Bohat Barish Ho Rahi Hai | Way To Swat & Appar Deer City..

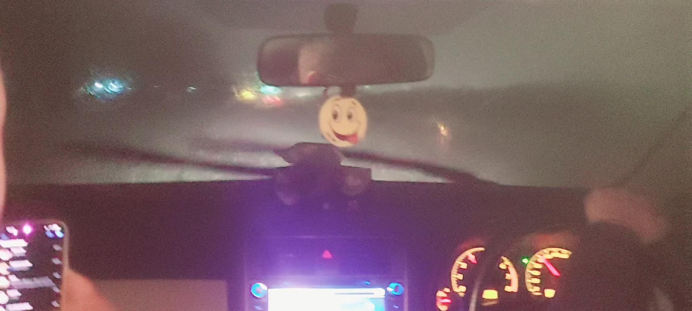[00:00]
लें जी, बहुत बारिश हो रही है तो ज़रा आहिस्ता चल रहे हैं।
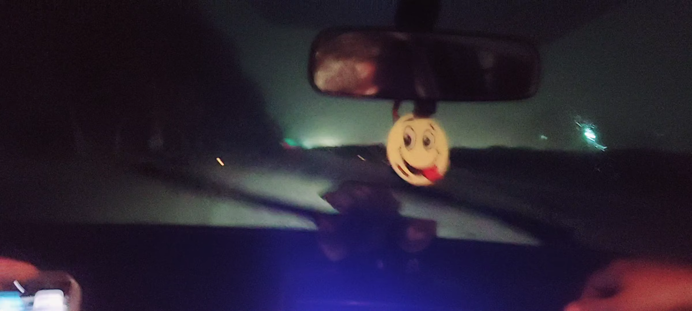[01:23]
चार से पाँच घंटे लगेंगे हमें, चार से पाँच घंटे यहाँ से। तो अभी टाइम हो रहा है 12 बज रहे हैं रात के,
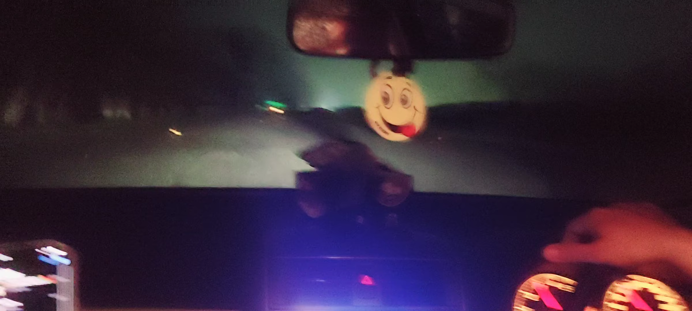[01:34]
तो सुबह पहुँचेंगे हम तकरीबन 5 बजकर कुछ 30 मिनट पर या 5:40 पे सुबह पहुँचेंगे हम। तो बारिश बहुत ज़ोरों से हो रही है इस टाइम।